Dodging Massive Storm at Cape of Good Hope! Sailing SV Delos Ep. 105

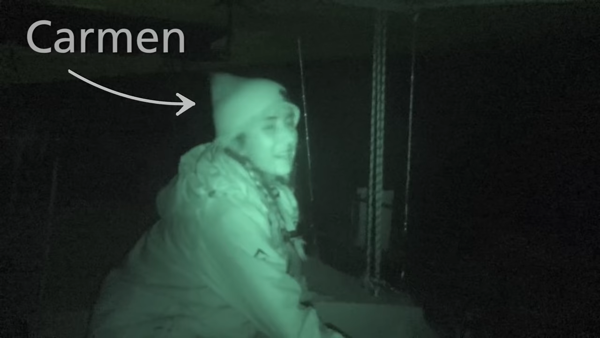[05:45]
Wow, there's some really big swell going on here. We've just missed like a really shallow piece over there.
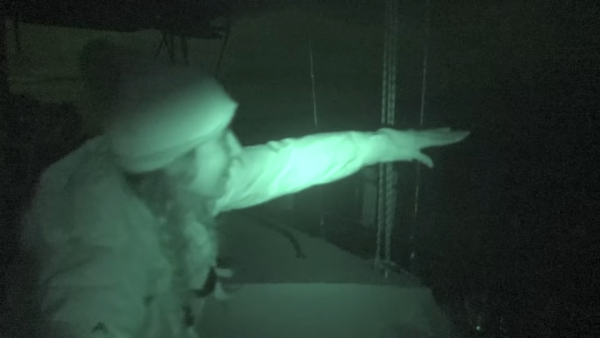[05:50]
And we can see a breakwater. It's pretty scary.
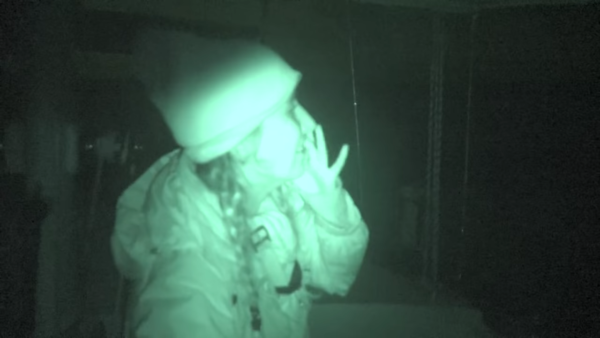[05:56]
But we're surfing along nicely. We reached, what is it, 50 knots?
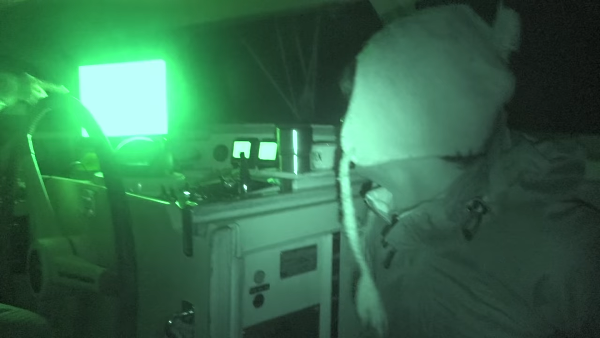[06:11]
Are we crossing right now? Yeah, we're like half right now.
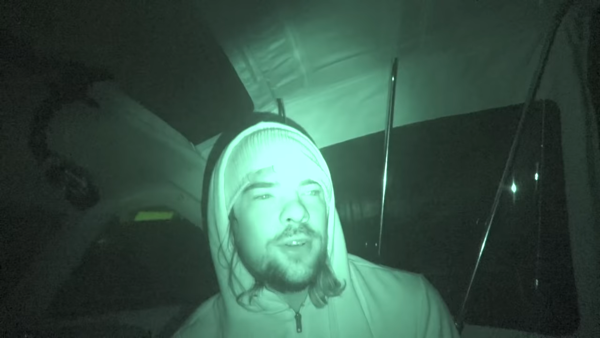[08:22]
Having long, hot showers and having a flat bed. Yeah. And it's fucking cold out here. Yeah. And the wind's blowing. But you don't get, belong. You get anxious because, you know, there's a massive storm chasing you. Yeah, I agree. But really, I guess at the end of the day, that's why we do what we do, right? Exactly, man. And you're both for the ocean, baby. I don't know about that, bro. No, you'd do well.
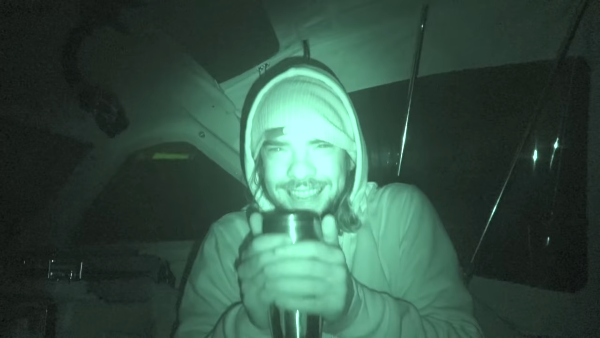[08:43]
Look at you. I wish I had webbed toes. Look, we've got some teas going on here. So me and Carmen are on watch. And I look downstairs, and the boys are looking at the movie.
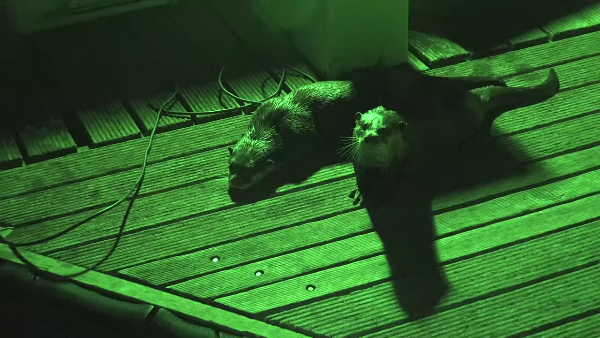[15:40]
Come on up, come on up.